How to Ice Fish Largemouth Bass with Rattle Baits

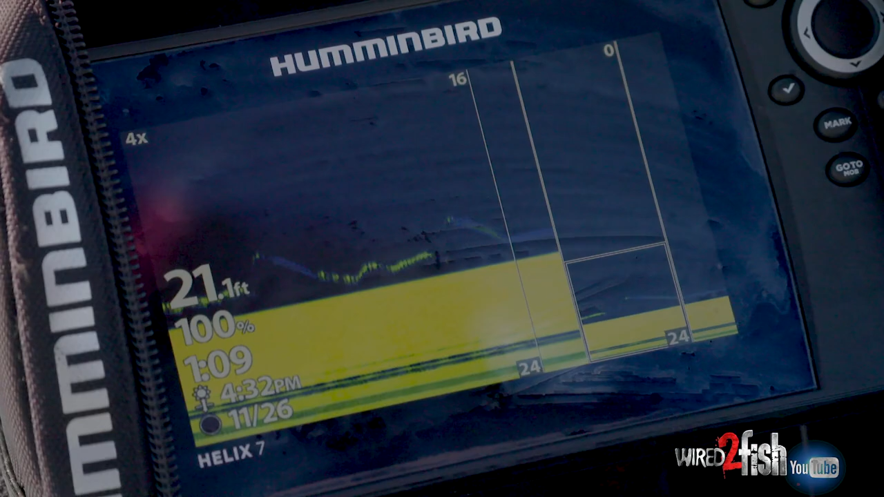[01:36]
On screen: depth 21.1 ft
So when I'm jumping around from hole to hole here, if I don't have that solid yellow return, I'm not going to bother because what I want to do is just bang on these rocks.